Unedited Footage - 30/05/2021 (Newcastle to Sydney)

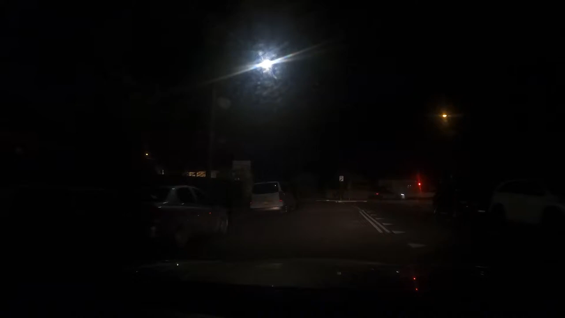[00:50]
towards Bridges Road, B63, then turn left onto Bridges Road.
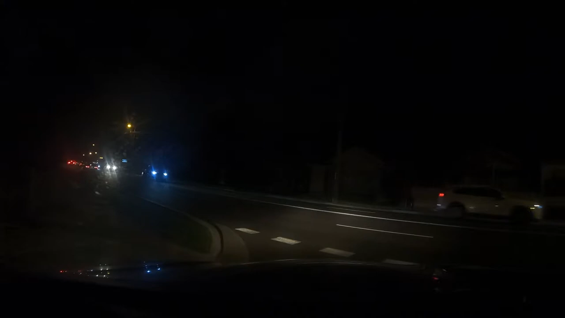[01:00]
Head southeast on Burke Street towards Bridges Road, B63, then turn left onto Bridges Road. Continue on B63 for 1.5 kilometres.
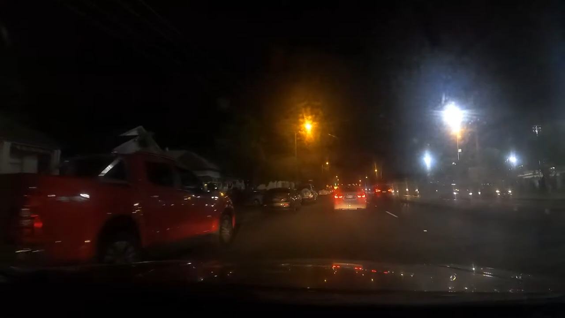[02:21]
Like a special event going on here. They even had us go at 40 kilometers an hour. God, that's pretty good.
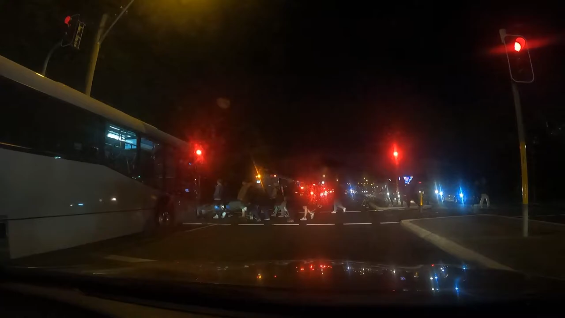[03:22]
They're gonna check. I mean, I haven't drank any alcohol, but you know, I might lose my license here. I might actually lose my license here. Holy crap! This might be the last time I have my license.
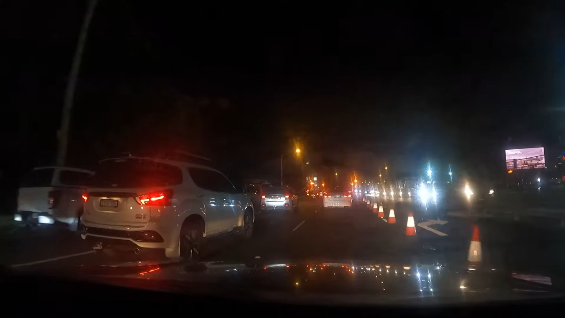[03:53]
Is still not clear. 200 meters, turn left onto Griffiths Road, A15. Are we good? Are they still going to check my license?
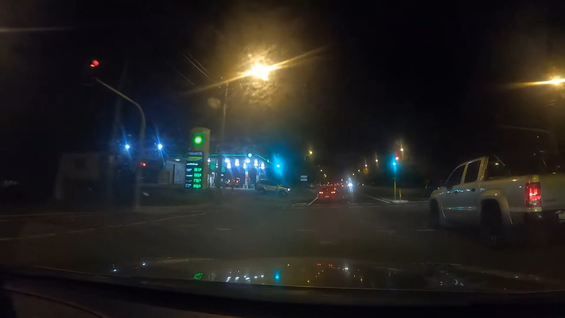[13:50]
First exit onto Thomas Street, A15. Thomas Street, A15. Wait, what? Interesting. Wait, oh.
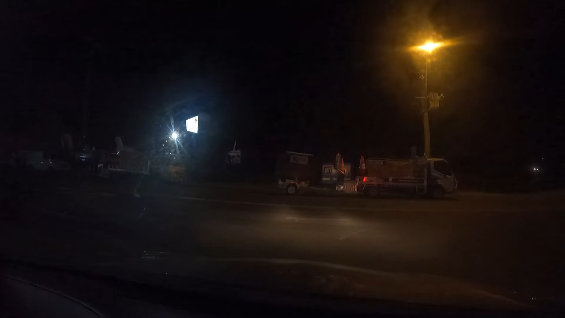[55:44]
Can't right turn here, that's what should be. double white line, so I can't wait for my turn. Head southeast on Gateway Boulevard towards Advantage Avenue. Turn left onto Alliance Avenue. Why is there something double white lines? Head south on Advantage Avenue towards Mayfair Close.